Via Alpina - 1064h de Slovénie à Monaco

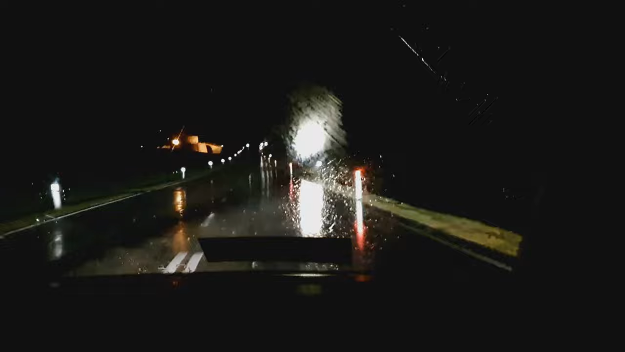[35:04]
Donc on prend la voiture, on fait la route normale, et puis on commence à attaquer la route un peu plus montagne.
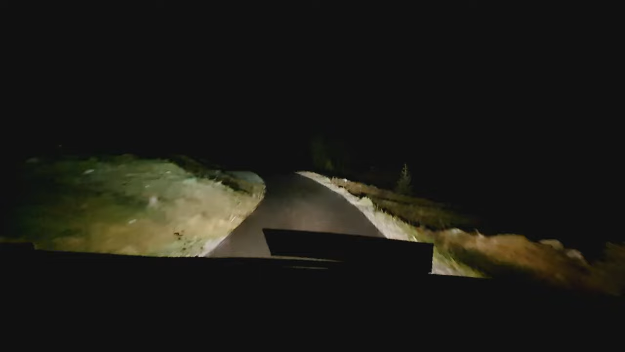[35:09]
Et là, la bonne surprise, c'est qu'en fait, ça monte jusqu'en haut, jusque devant le refuge d'hiver. Et là, c'est une espèce de tout ou rien.